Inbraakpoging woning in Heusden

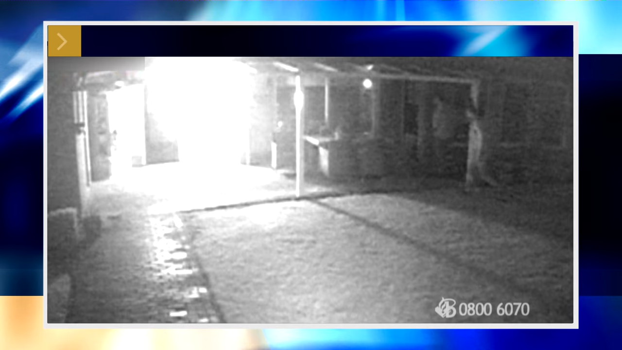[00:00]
Dit zijn beelden van een poging woninginbraak in Heusden. De camera staat vanuit de tuin op het huis gericht. De beelden zijn niet helemaal heldig, maar toch zijn er twee mannen te zien die bij het huis aan het rommelen zijn.
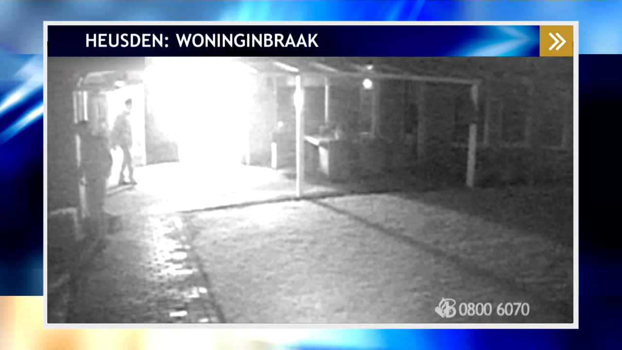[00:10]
Er wordt zelfs even met een zaklamp naar binnen geschenen. Misschien om te kijken wat er allemaal te halen valt. Er is nog een camera en daar is een van de inbrekers beter op te zien.